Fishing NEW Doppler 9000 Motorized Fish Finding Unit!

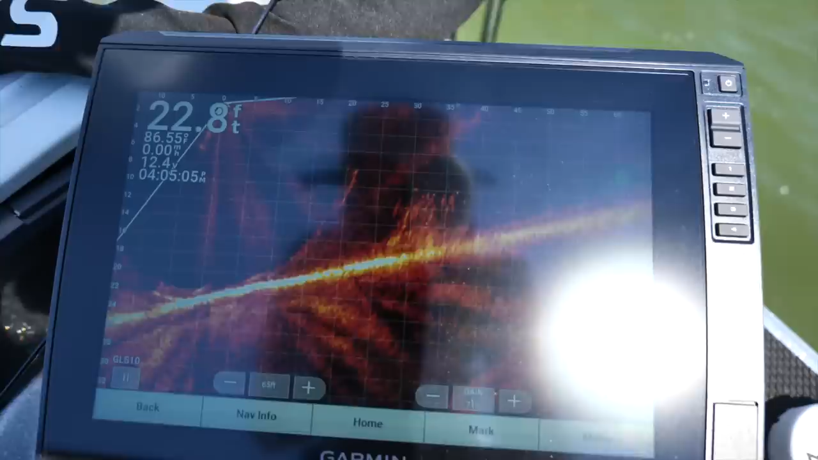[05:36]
On screen: depth 22.8 ft
still on it so now I'm gonna need to rotate it okay so right here's the pile it's it's actually behind me so the turret the turret is facing a different direction
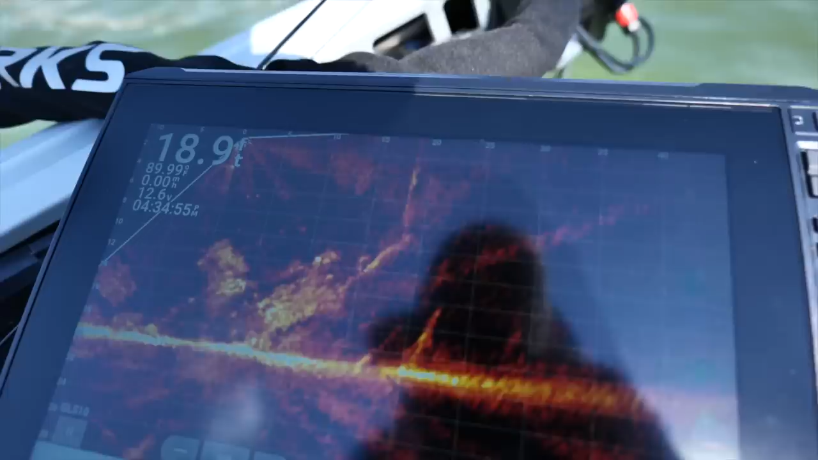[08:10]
I don't really see a lot of establishment here a lot of big fish but there's definitely a lot of bait so I'm assuming that there's going to be some you know some fish get on this eventually but just to just to kind of show you guys the doppler
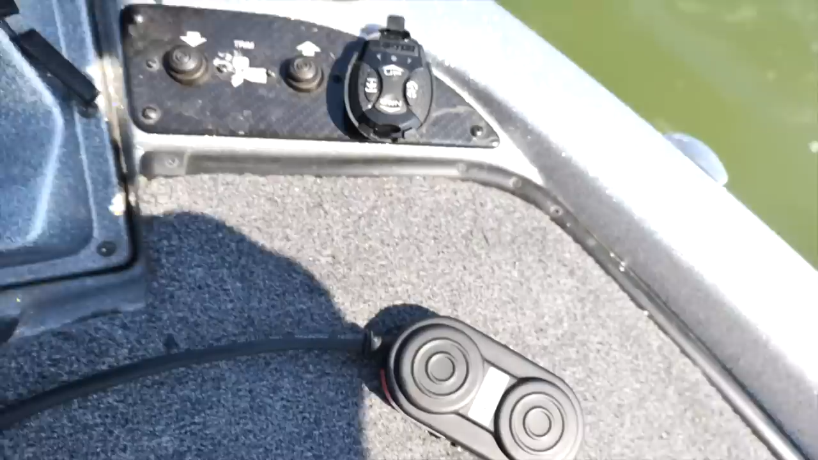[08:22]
9000 here so I'm gonna hold this in my hand so you guys can kind of see it real time but as I move this turret we're spot locked right now
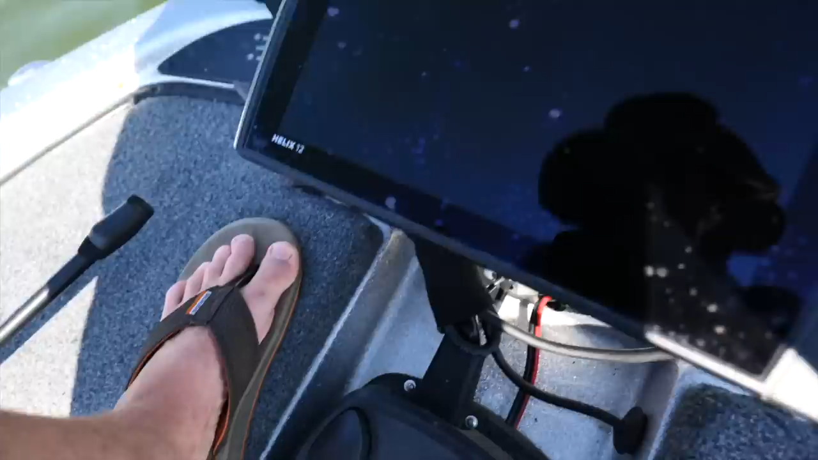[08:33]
spotlight as I move this turret you'll be able to see more
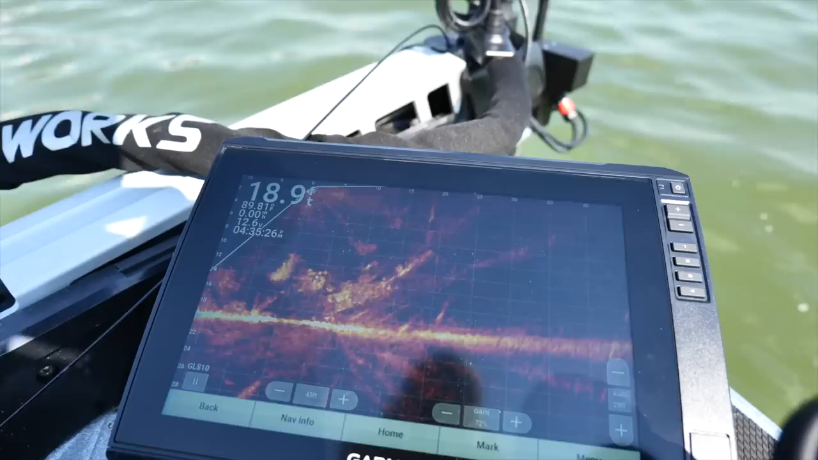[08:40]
of the pile so you can really line things up
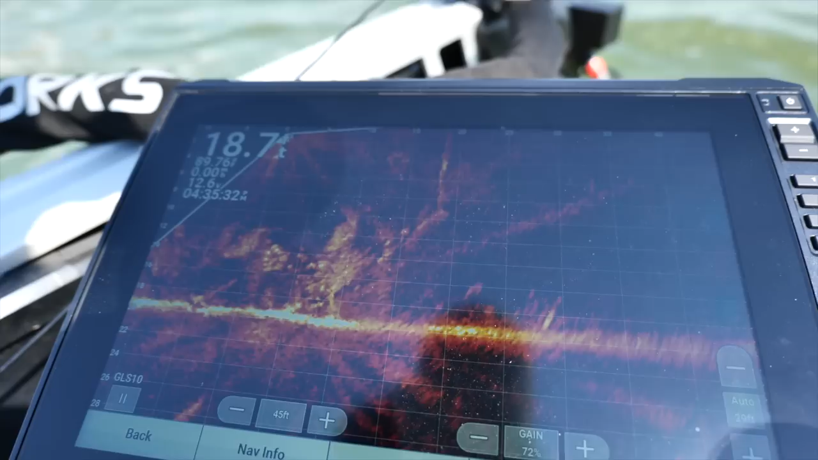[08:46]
even though the boats moving around shifting you make your little little micro adjustments with this
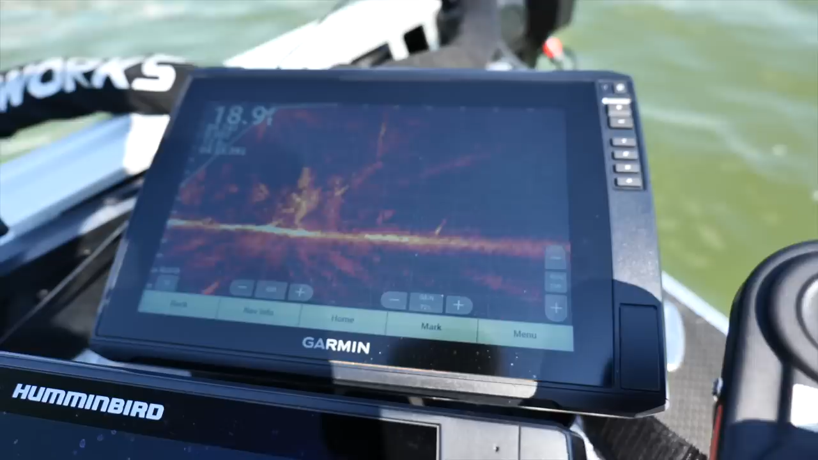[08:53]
that is awesome and it allows you like once you find a good spot you can kind of just you can scan around it without having to move your trolling motor and maybe you'll find something else you know really close to it but but really it's it's for this right here it's a little micro dials like boop boop oh yeah there it is there's the whole meat of it instead of going
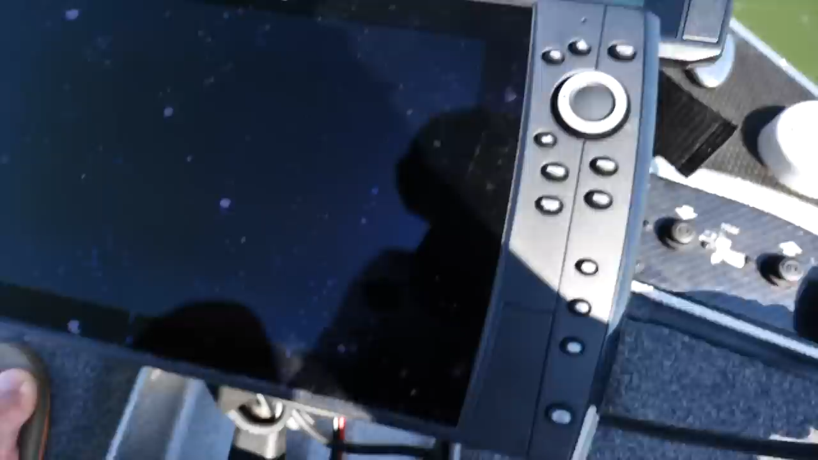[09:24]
back and forth with the trolling motor and maybe you get off off the spot a little bit you're having to do a little guesswork which is which is fine you can totally do that this is just uh this is the lazy man's way of doing it oh that's a bigger fish
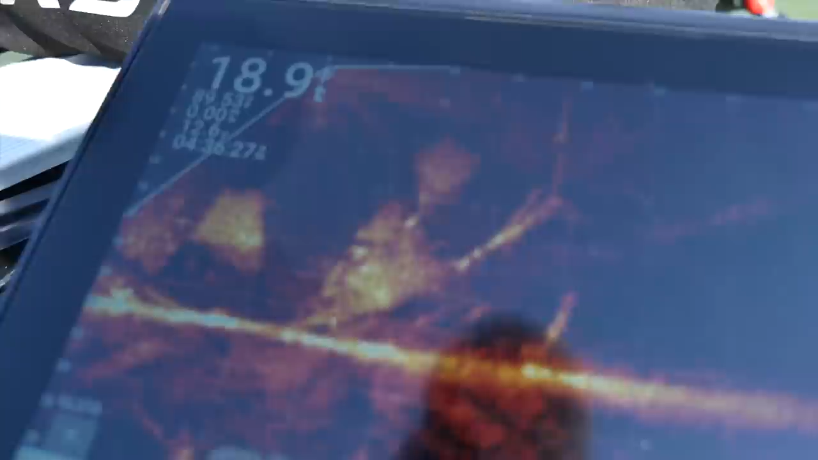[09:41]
moving in there right now for sure bigger fish I don't know if that's a bass or what but he just moved in there oh something big's coming over to it
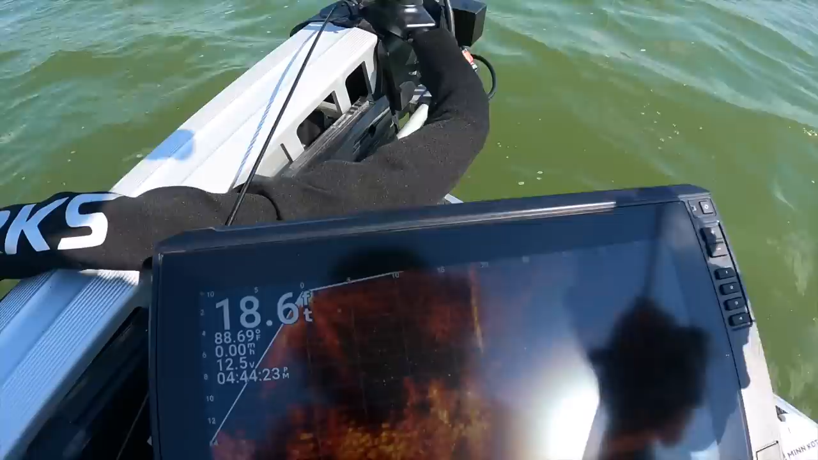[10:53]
there's the jig falling very slowly and we've reached the leaves big ball of bait big ball of bait came in there look at that something's flushing that something just flushed everything out of there wow that was insane
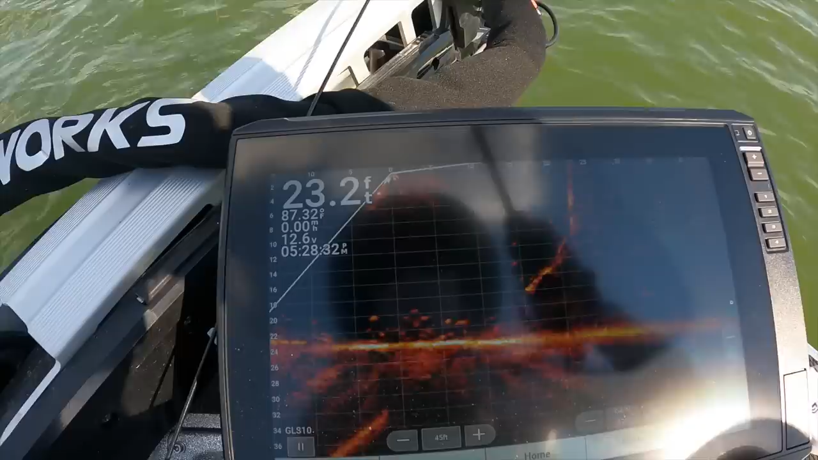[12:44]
On screen: depth 23.2 ft, water 87.32°F
god that is incredible how many are just going after it not eating it though
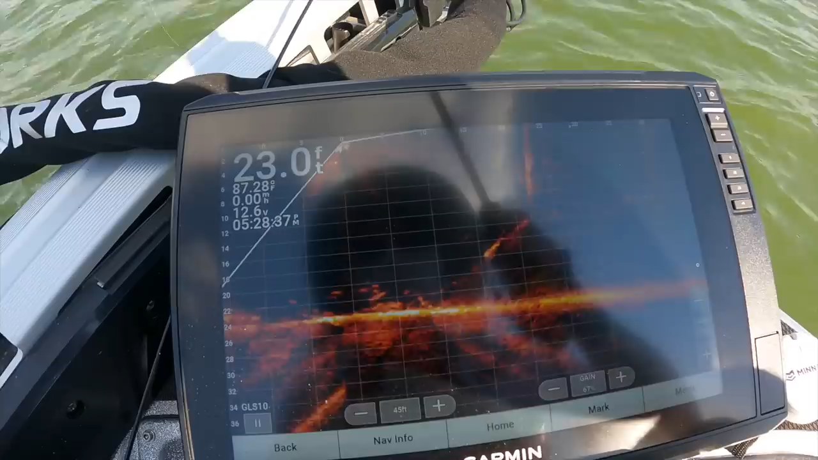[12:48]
On screen: depth 23.0 ft, water 87.28°F
maybe they want it on the bottom
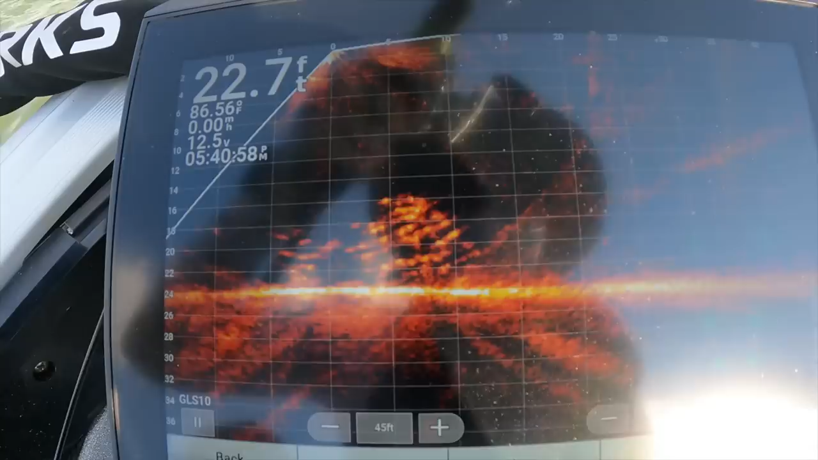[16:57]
On screen: depth 22.7 ft, water 86.56°F
just going crazy over it it just seems like they eat it a lot better closer to the bottom though I'm going to let it sink to the bottom